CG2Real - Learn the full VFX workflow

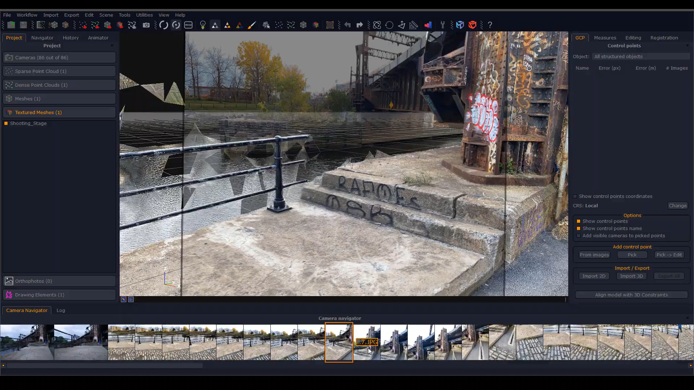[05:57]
i showed you also how to use like a photogrammetry software in combination with a couple of images that i i shot on my iphone to
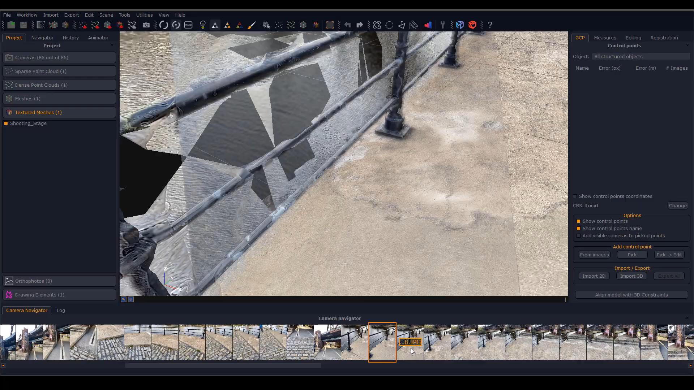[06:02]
create like a lighter scan of your set and this was very easy process i shoot like something
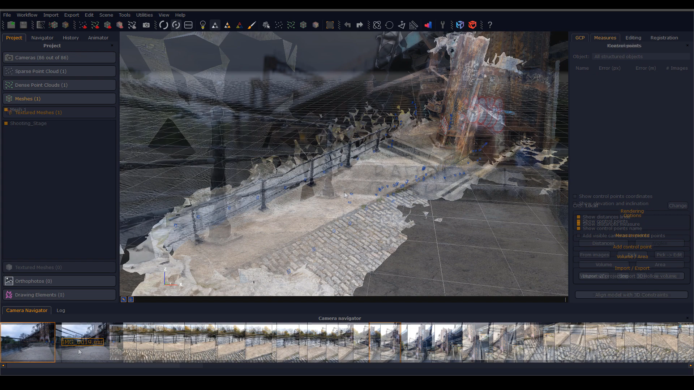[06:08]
like 50 images with my phone and i i elaborate them using 3d zephyr that is a photogrammetry app and in this way i was able to create my own lighter scan and i show you how to do it this can be very useful in the lighting process
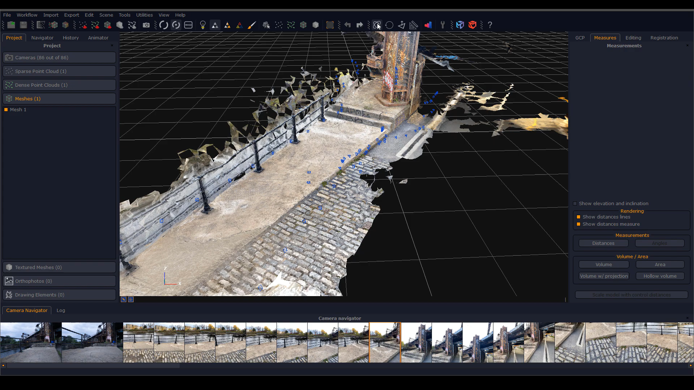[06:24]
later on uh we went to lighting the lighting stage and i